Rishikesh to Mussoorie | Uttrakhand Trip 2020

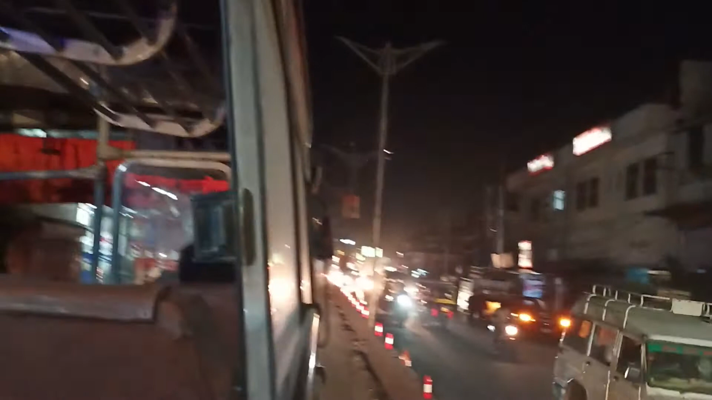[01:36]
Then we reached the sharing auto and reached the bus stand. Luckily, we reached the bus and we reached the Missouri bus.
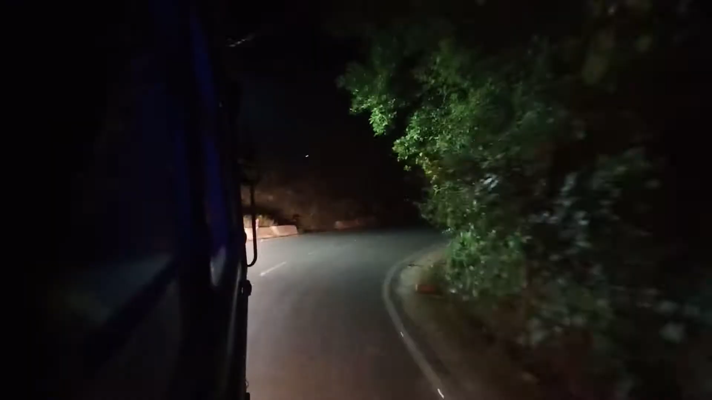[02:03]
We have entered the hills and welcomed us there.